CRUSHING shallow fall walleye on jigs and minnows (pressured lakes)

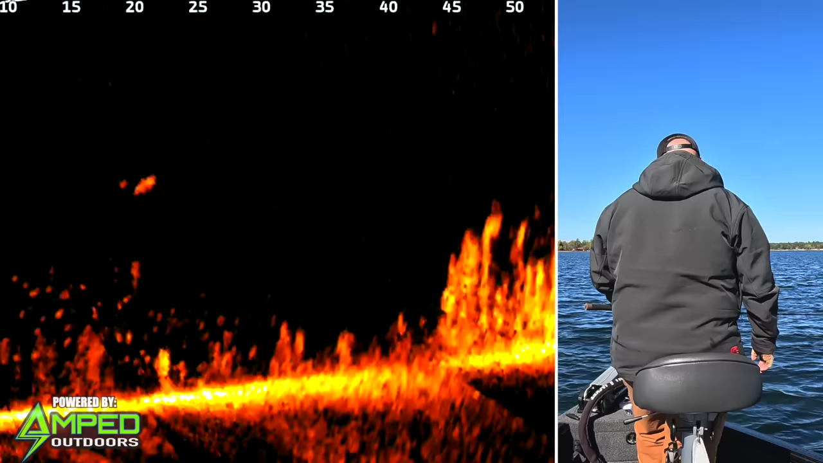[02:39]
Like no gap between my minnow and its face. When I lift up, it goes up there a bit. Ready? Dinner served, baby!